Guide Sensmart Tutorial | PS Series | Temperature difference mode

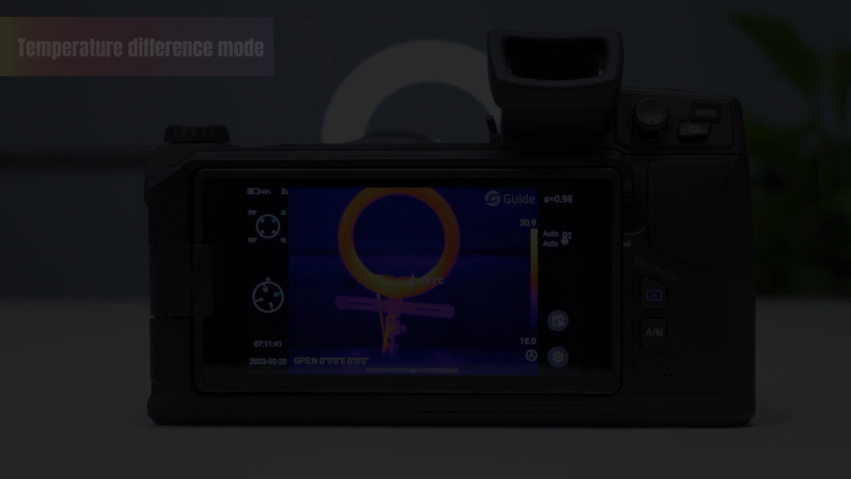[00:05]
the next is the temperature difference mode the thermographic
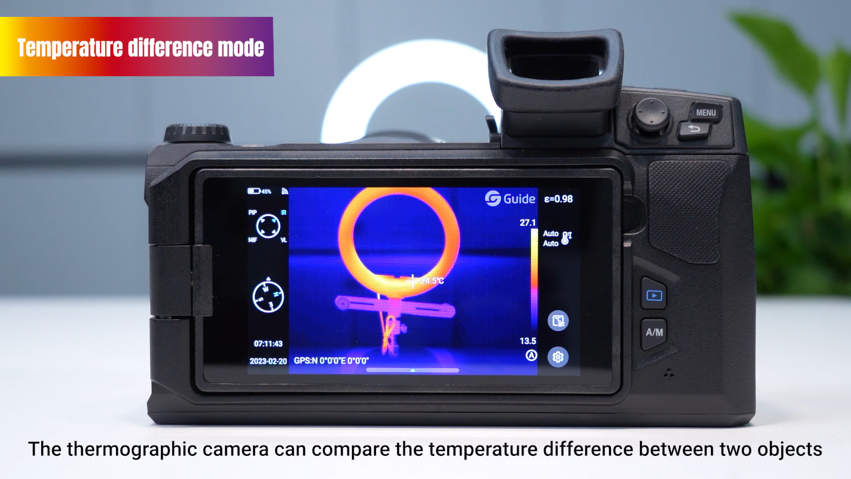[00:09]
camera can compare the temperature difference between two objects click
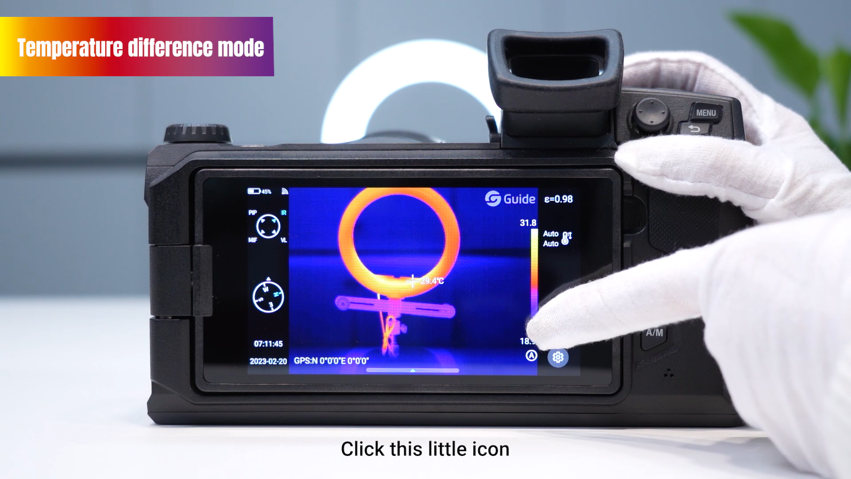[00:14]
this little icon and we can see a temperature difference mode
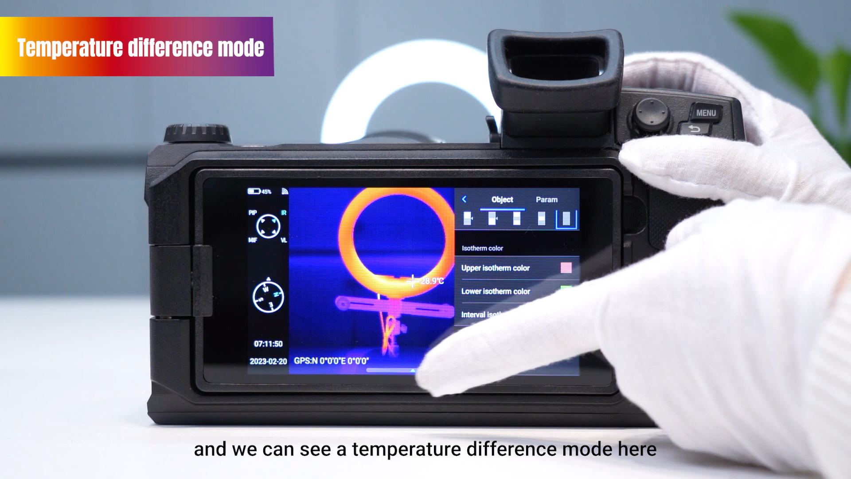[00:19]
here click it when this mode is used we need
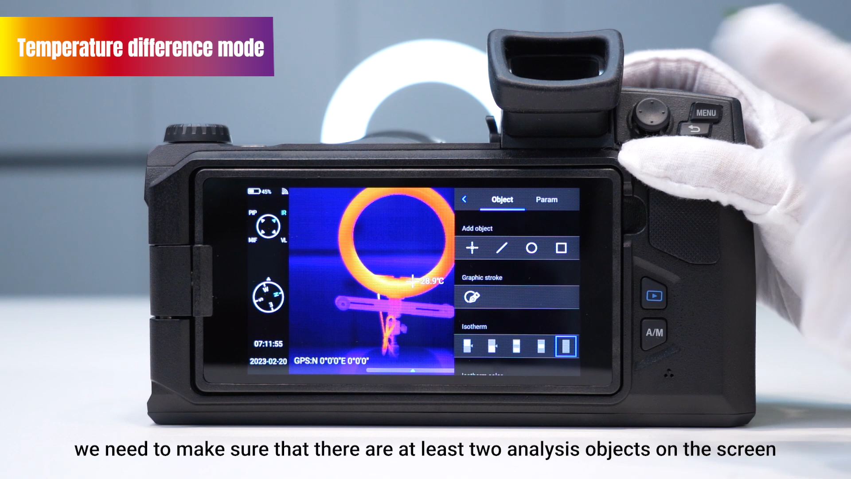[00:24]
to make sure that there are at least two analysis objects on the
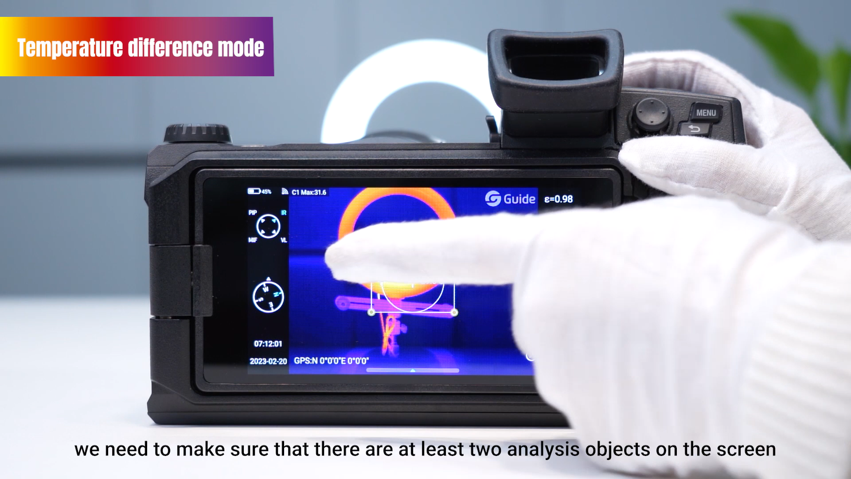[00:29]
screen let's start by adding two analysis objects then
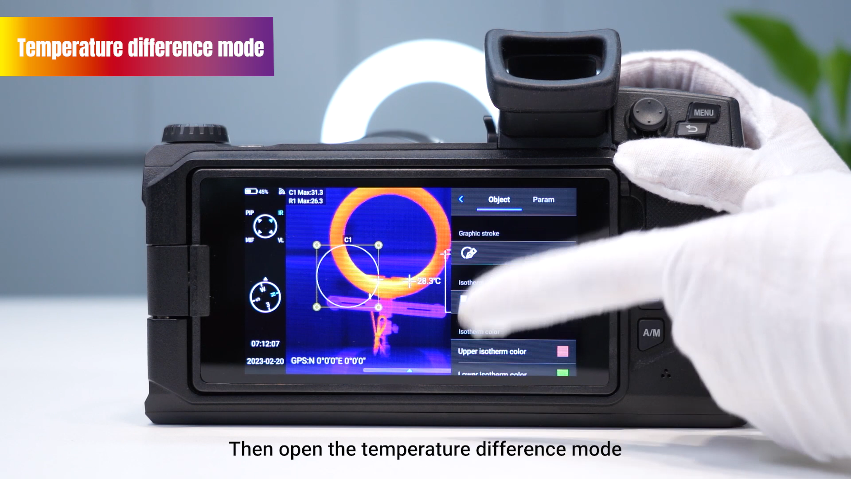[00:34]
open the temperature difference mode and select two objects to be
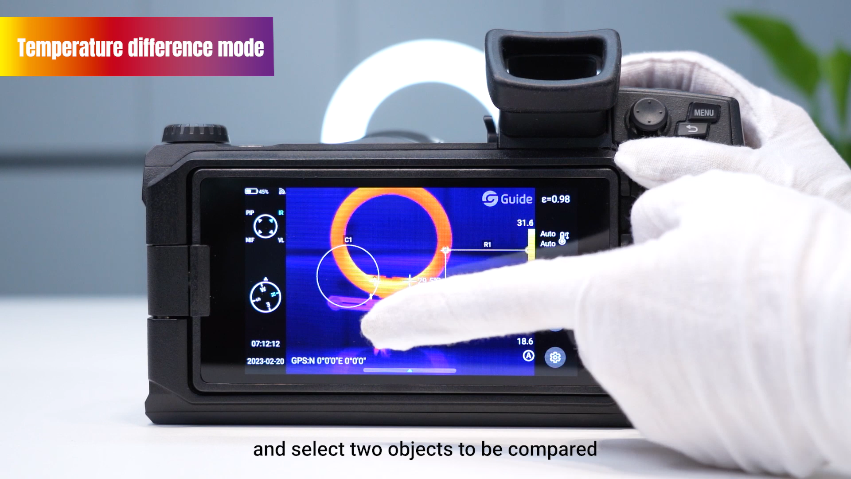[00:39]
compared then we can see that the temperature difference between the two analysis objects is displayed at the upper left corner of the screen in addition to the temperature difference mode we can adjust the basic parameters click this little icon and click the parameters on the right
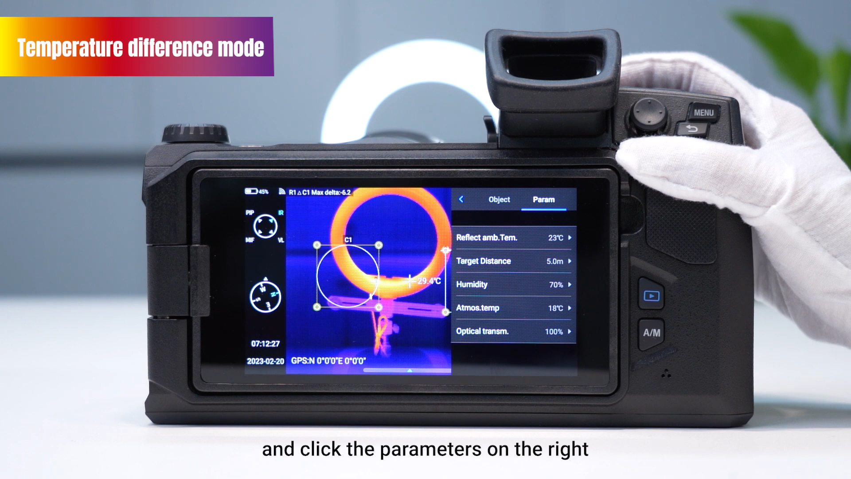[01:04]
to adjust the reflected temperature the target distance the relative humidity the atmospheric humidity
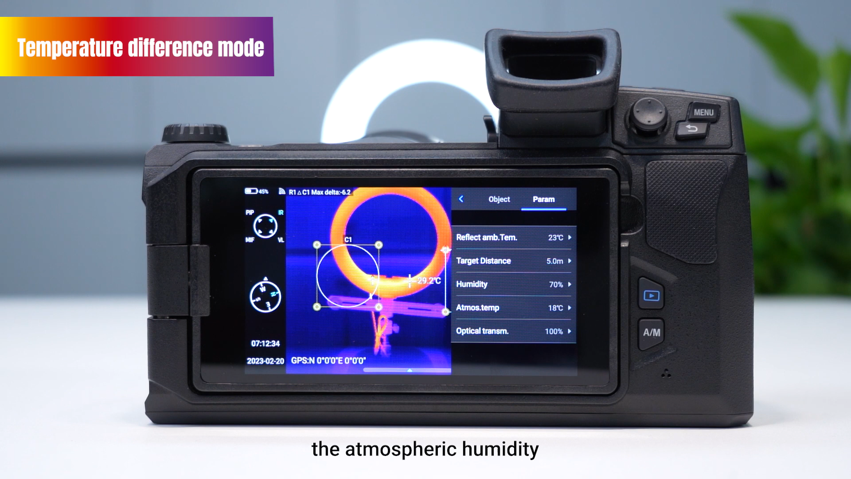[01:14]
the atmospheric temperature and the optical transmittance and et cetera you